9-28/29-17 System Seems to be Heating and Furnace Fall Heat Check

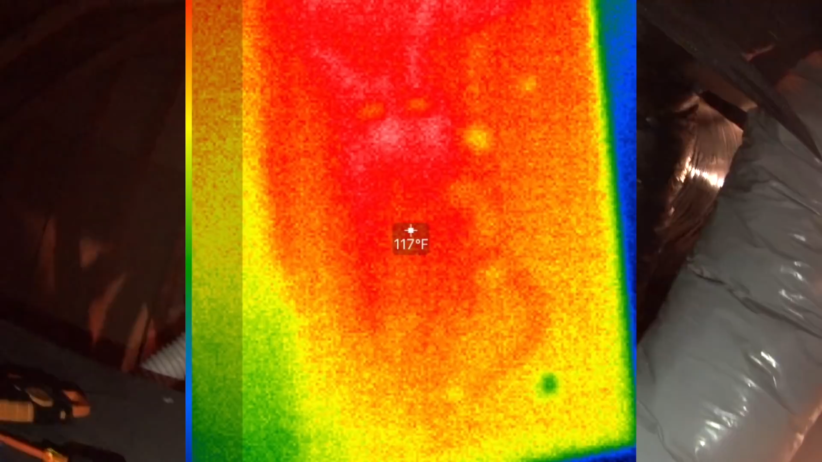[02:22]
On screen: spot 117°F
I'm going to grab my thermal camera and see if that breakers warming up.
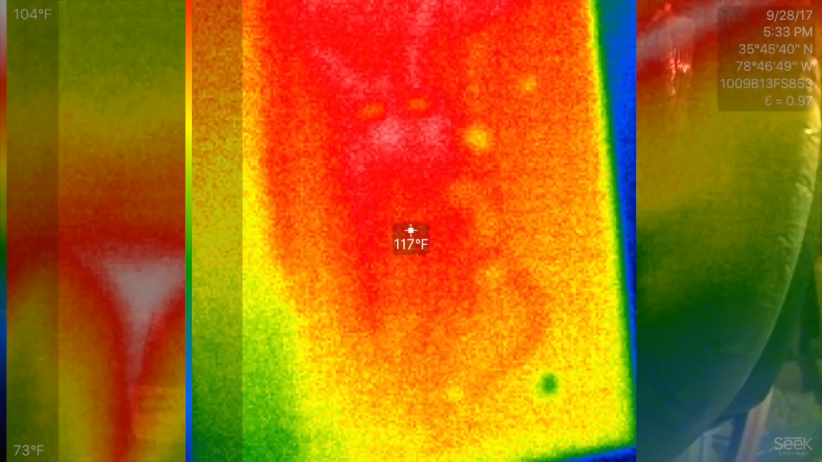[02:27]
On screen: spot 117°F, scale top 104°F, scale bottom 73°F
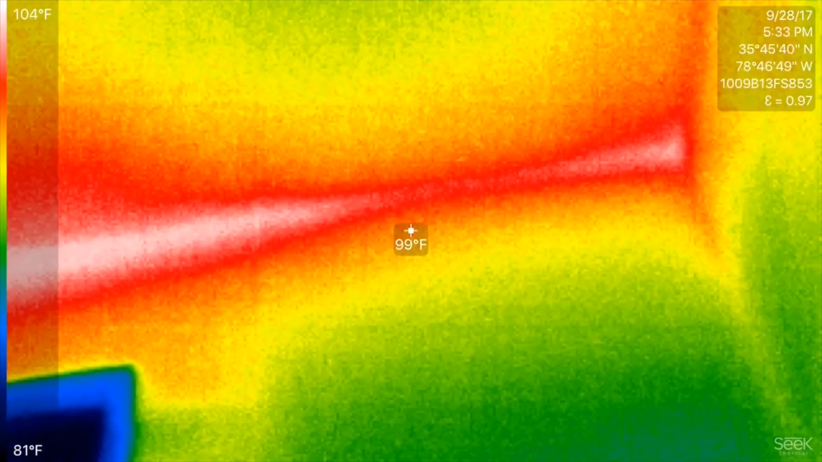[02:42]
On screen: spot 99°F, scale top 104°F, scale bottom 81°F
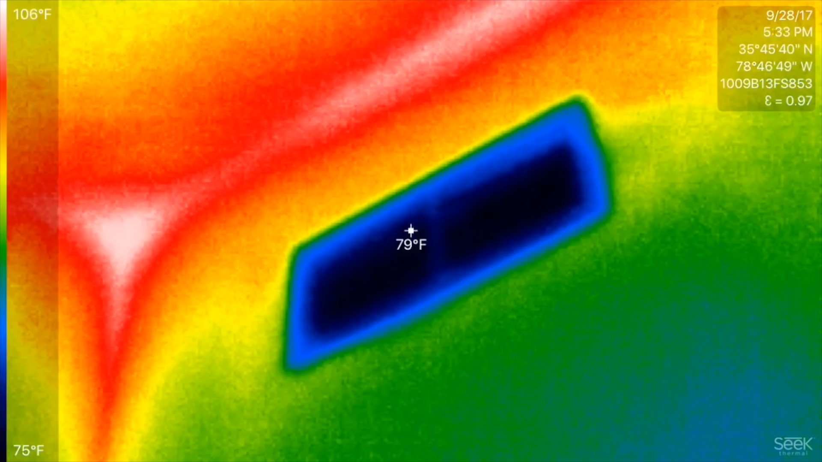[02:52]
On screen: spot 79°F, scale top 106°F, scale bottom 75°F
That one was really kind of odd.